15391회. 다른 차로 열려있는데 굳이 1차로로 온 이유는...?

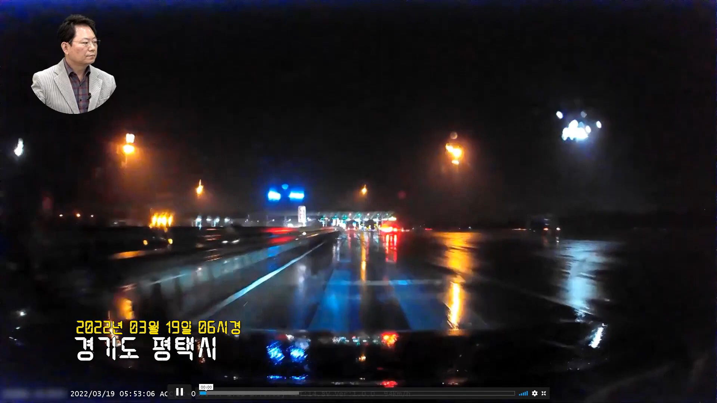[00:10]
좀 빠른데요? 어... 이런... 블박차... 아이씨! 블박차 속도를 보겠습니다. 블박차 속도 여기 나오겠죠? 어? 94나 되네. 블박차 속도는 하이패스는 30으로 가로따 있는데 갑니다. 94, 92, 3차로 했던 차가 2차로, 1차로까지 대각선으로 들어갖고
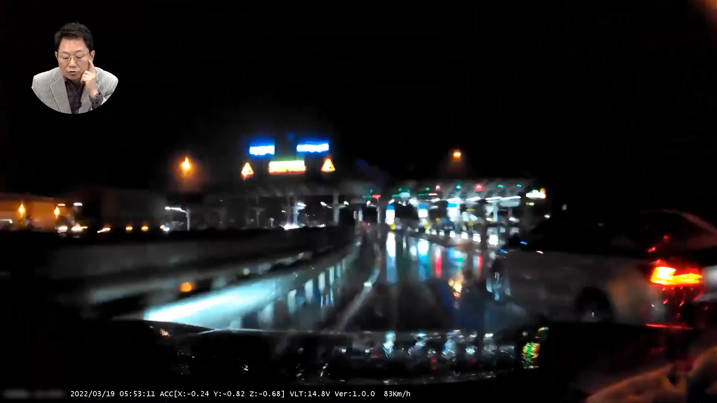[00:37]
으아~~ 욕 나오죠, 욕 나와, 욕 나와. 이런...